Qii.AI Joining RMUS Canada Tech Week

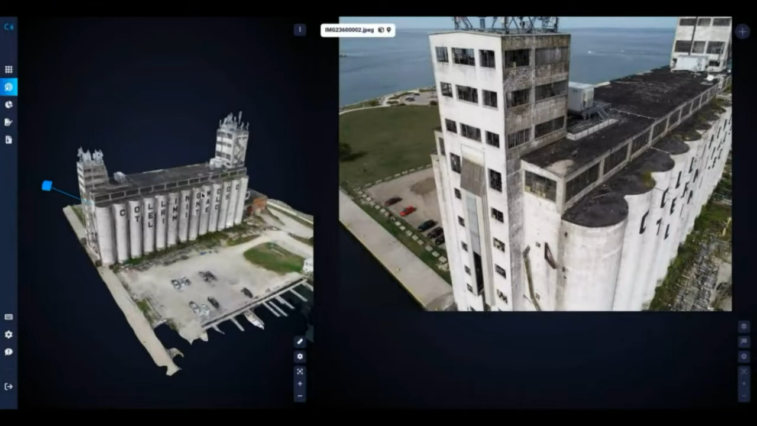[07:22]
Here, what you can do is click on a point,
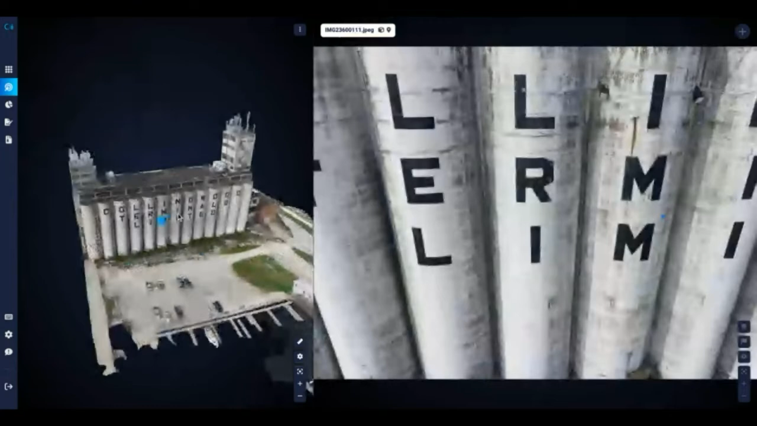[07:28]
and our software is able to pick the point that you have selected and the 3D digital twin in relation to the 2D high fidelity image.
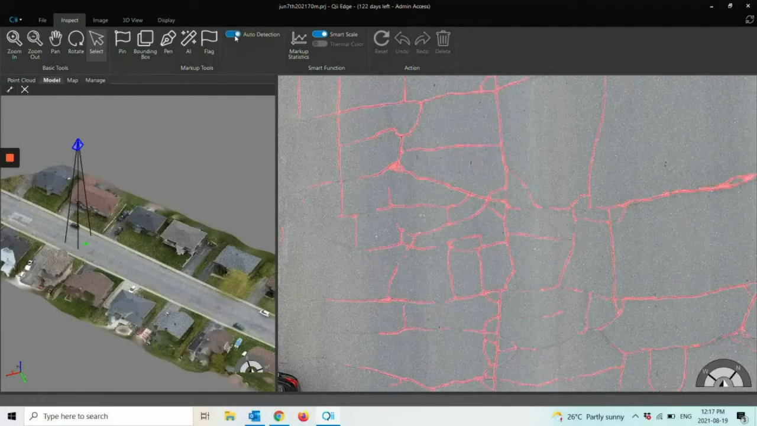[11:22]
So as you can see, the red lines are detected using the training data that was created by our software.
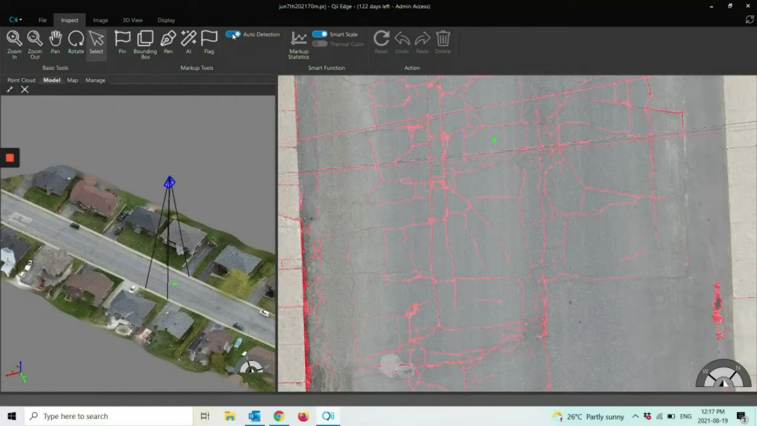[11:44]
So these sort of false detection can be avoided if you continue to create more markups using our software.